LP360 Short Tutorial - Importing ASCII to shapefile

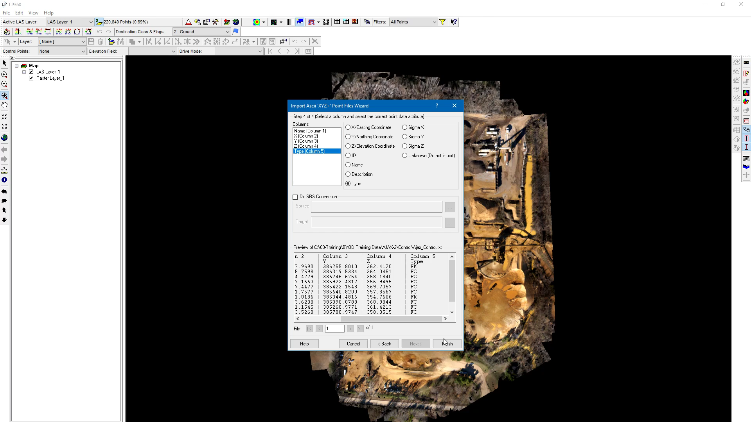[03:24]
the initial coordinate reference system that my control file is in once I know that I can convert to any other one here in the target so it could be an issue of units maybe you wanted to use different units you can do that conversion here so let's go ahead and click on finish I already have some I've already done this previously just asking do I want to replace them I'm going to
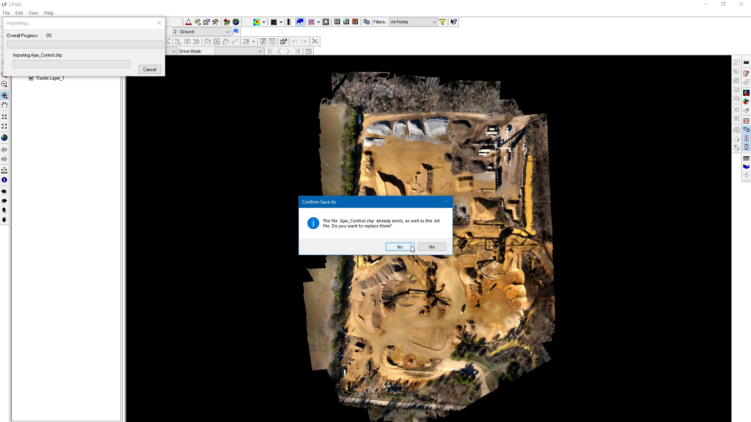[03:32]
click yes imports complete you can see here that it
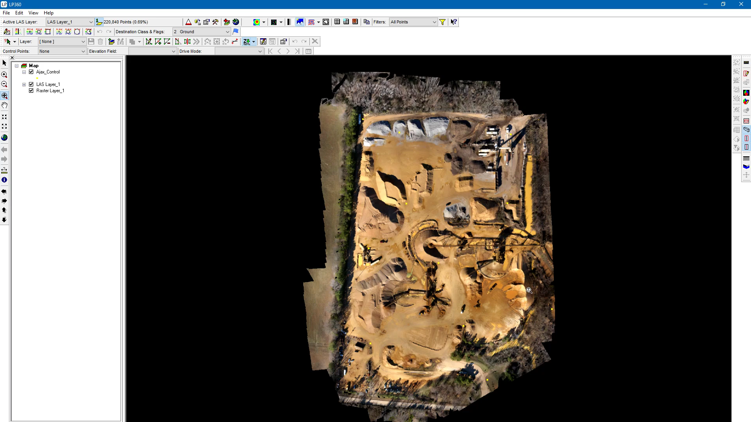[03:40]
automatically added that layer into my table of contents I can see my control points I can zoom in on the little yellow dots as my control points my checkpoints if for whatever reason I did and add properly click on your add LAS raster feature layer button here at the top click on add feature you can see and
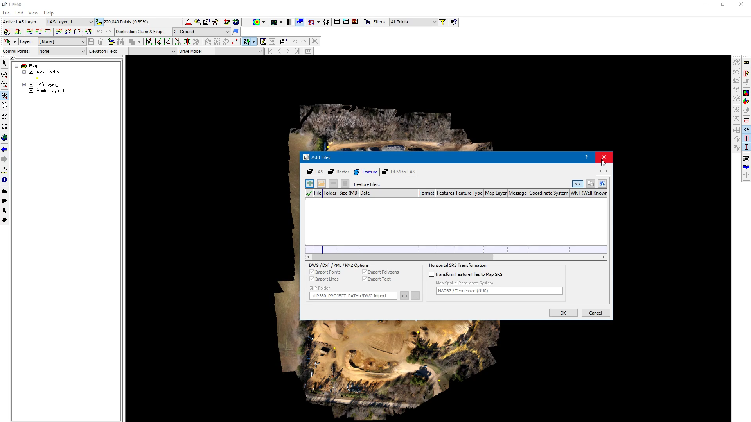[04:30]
after that first when we first created the shape file so it's just that easy to create a shape file from an ASCII format let's go to we'll right click on this go to feature analyst and you can see how the those points have been defined